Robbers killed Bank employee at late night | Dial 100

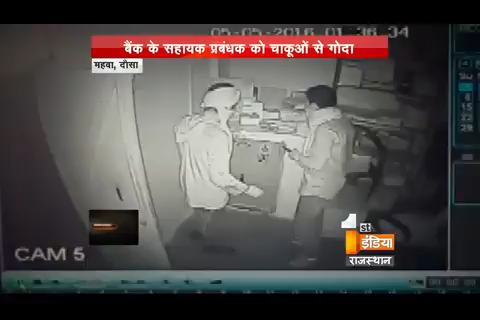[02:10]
जहां दो बादमाशों ने बैंक रूट की साजिश रची वो यहां पहुँचे और रात करीब बारा बज़े का वक्त था जब यहां ये दो बादमाश इस खिड़के को तोडने में जुड़े थे लेकिन